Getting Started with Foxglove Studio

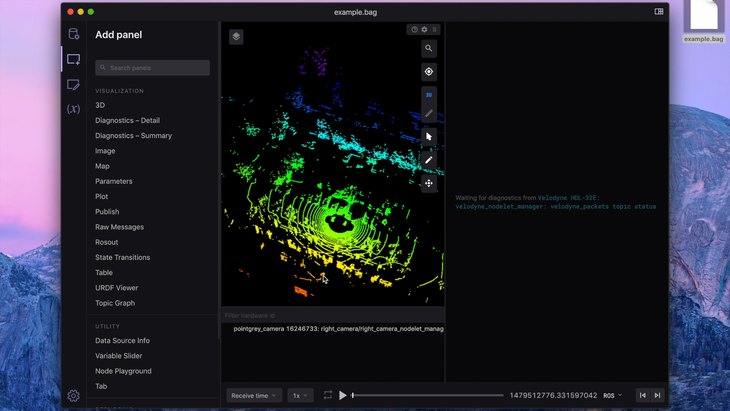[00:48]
For more information on any of the visualization markers, click on it in the 3D scene to inspect its keys and values.
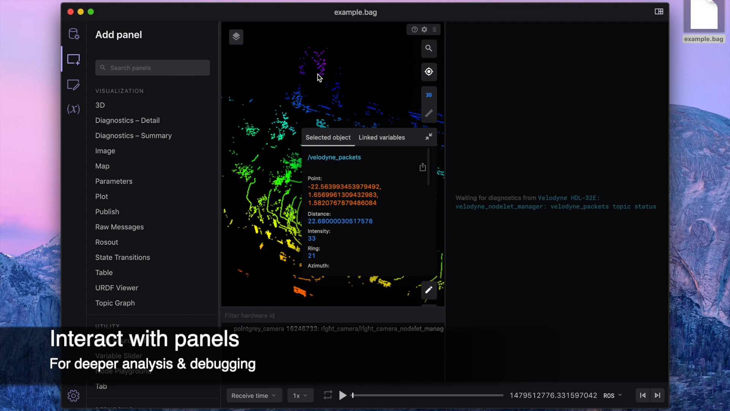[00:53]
Let's keep exploring our data! Let's add an image panel next to see what our robot was viewing via its cameras. Here, I can specify which camera that the panel should display images from.
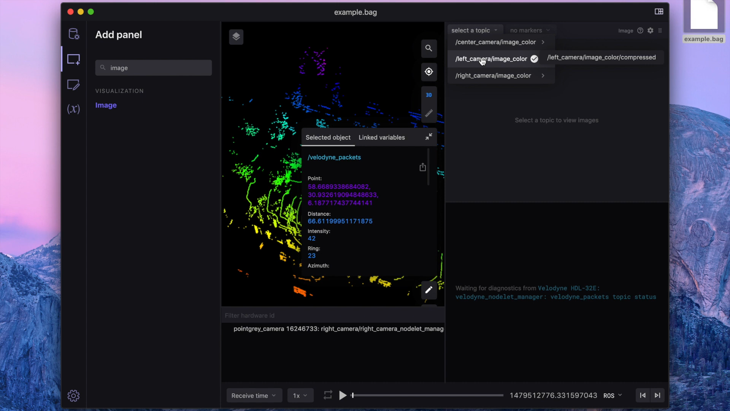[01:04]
I'll split this image panel to two so that I can view images from both my left and right cameras at once. Now's a good time to do some layout housekeeping.
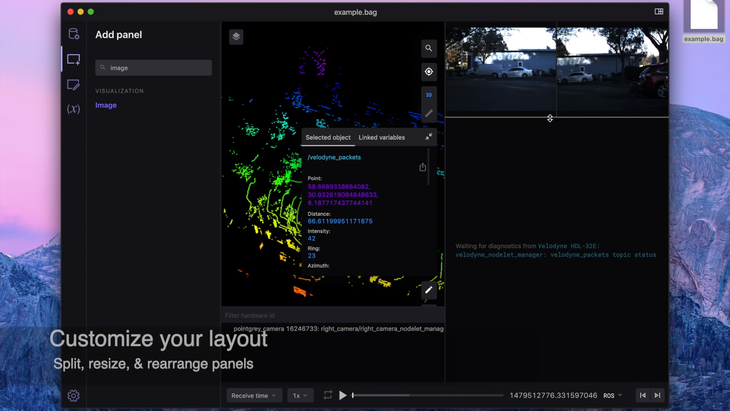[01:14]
Adjusting borders, rearranging panels, basically doing everything that you can to make sure that your data is easy to view and understand.
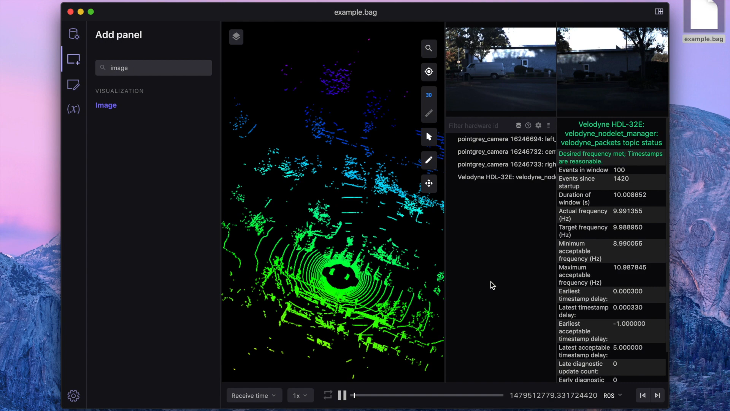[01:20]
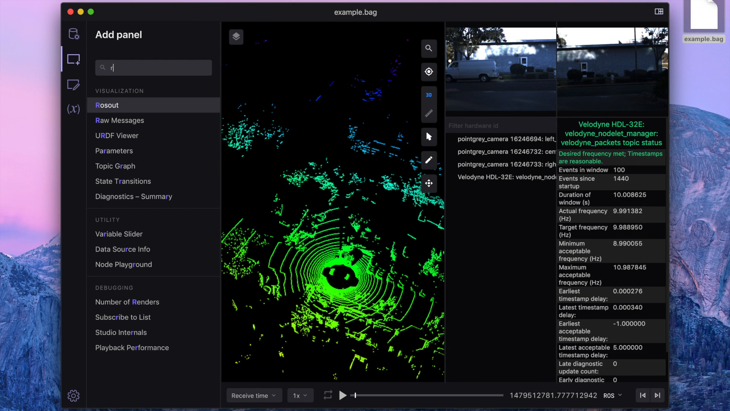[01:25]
Finally, let's add a raw messages panel to inspect the raw data coming in from our data source.